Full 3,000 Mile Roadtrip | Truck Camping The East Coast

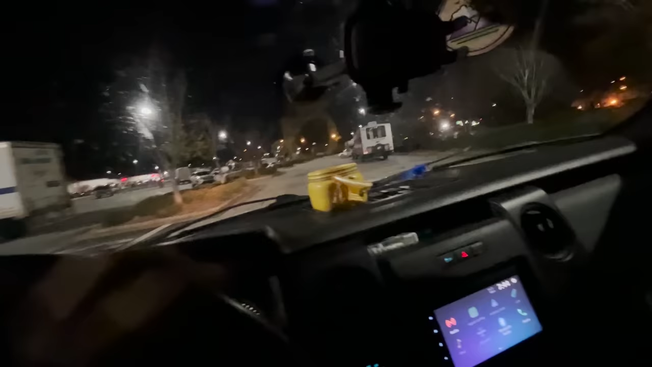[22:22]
All right, we got one camper. We got two camper.
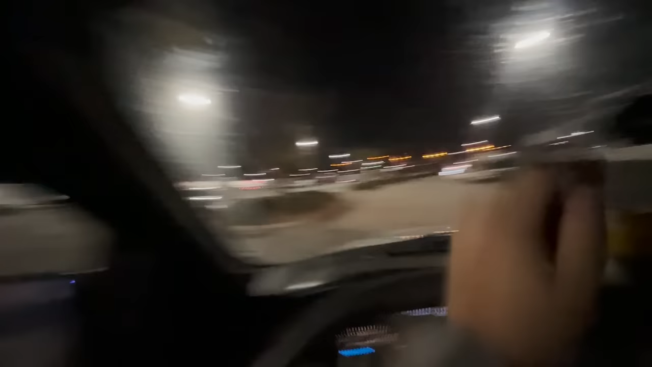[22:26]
If you can't see, we are at Walmart.
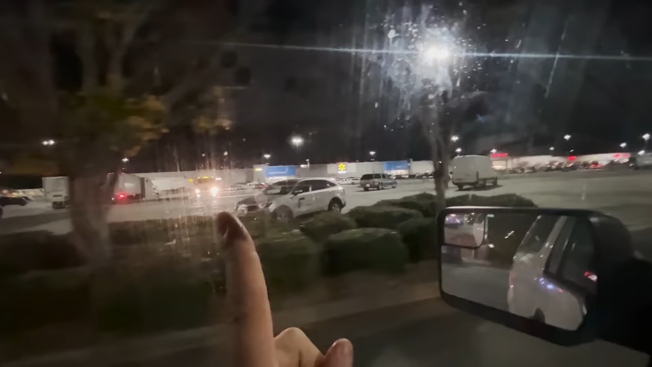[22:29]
I think I might camp with these guys.
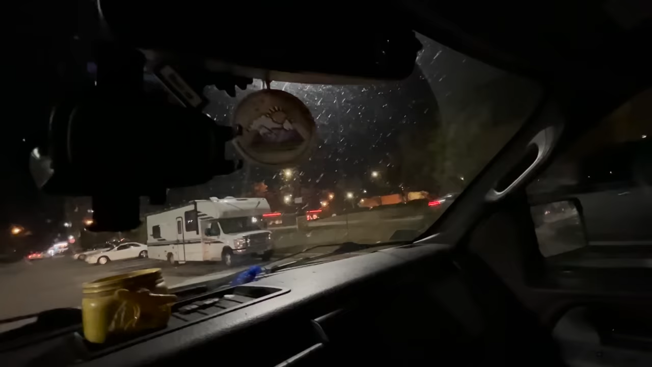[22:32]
And, ooh, that's a... That's totally someone sleeping in that van.